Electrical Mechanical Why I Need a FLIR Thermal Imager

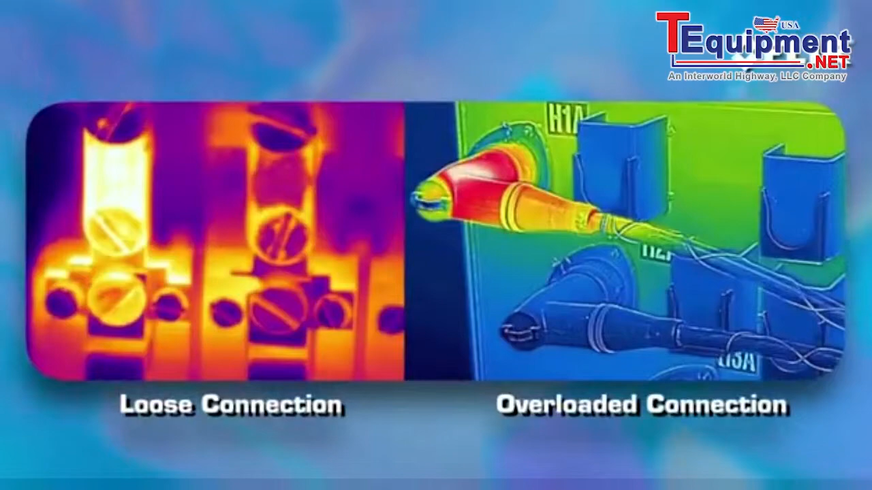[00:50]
things like loose and overloaded connections and equipment wear and tear.
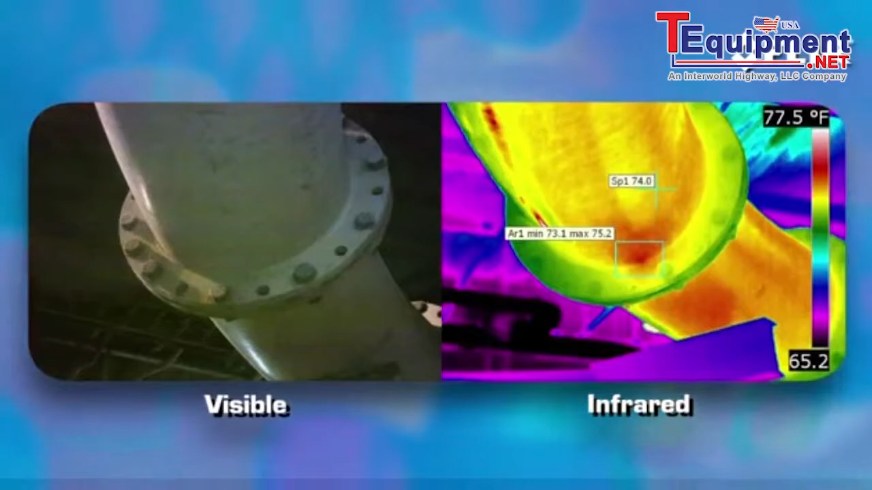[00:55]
On screen: scale top 77.5°F
It's also a non-contact tool that allows you to inspect from a safer distance so you
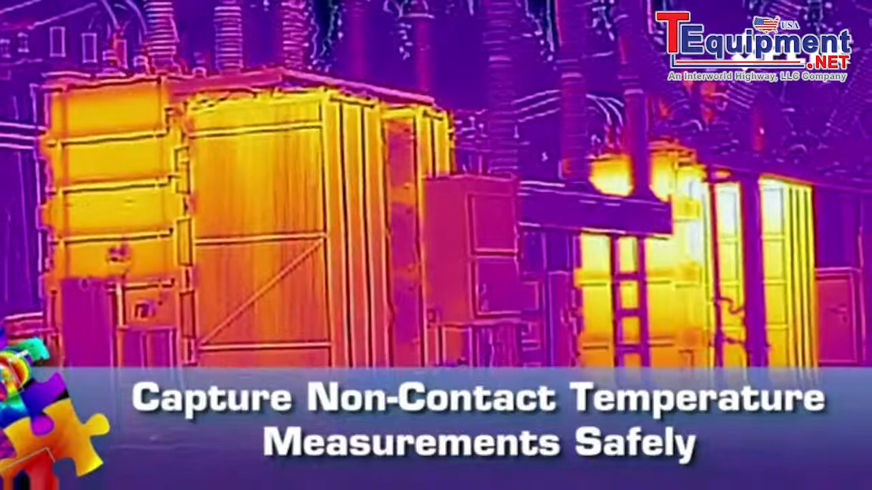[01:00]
don't have to get close to live or moving equipment or probe around to gauge a problem.
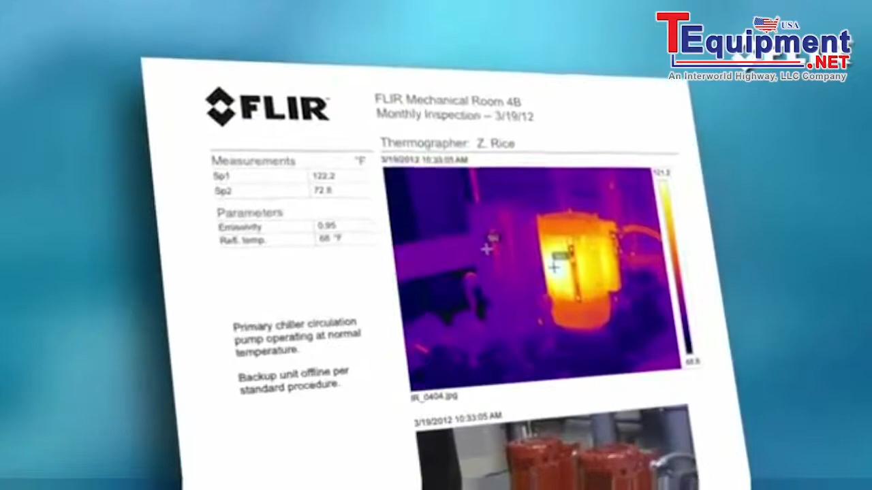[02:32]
It's pretty obvious what a FLIR thermal camera and a consistent IR inspection program can do for an organization, isn't it?